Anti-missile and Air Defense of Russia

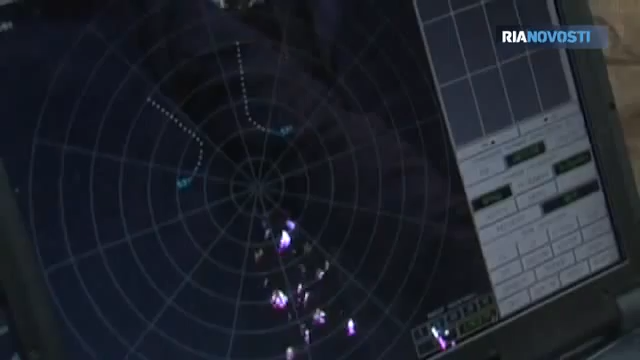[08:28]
After detecting a target, they relate coordinates to the Strelitz launcher, part of the IGLA-S MAN Portable Air Defense System.